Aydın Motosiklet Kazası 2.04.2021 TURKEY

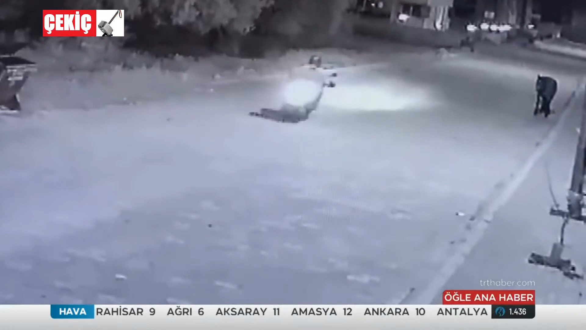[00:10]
Dikkat etmedi. Karanlığın da etkisiyle belki de göremedi. Motosikletiyle atın bağlı olduğu ipe takıldı.